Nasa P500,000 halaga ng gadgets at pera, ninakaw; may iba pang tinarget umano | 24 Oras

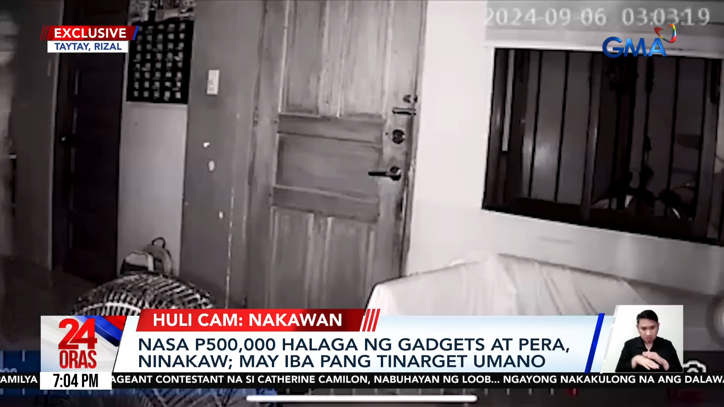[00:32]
Pagpasok sa bahay, nagubad ng tsinelas ang suspect at inilagay ito sa kanyang likuran.
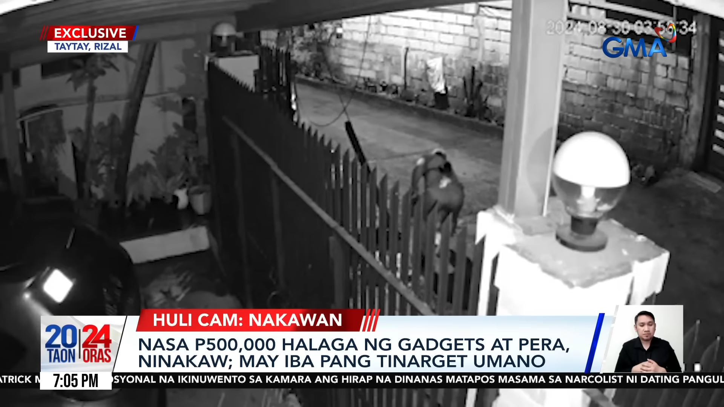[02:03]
Pagkatapos magnakaw, mabilis sumibat sa bahay ang suspect.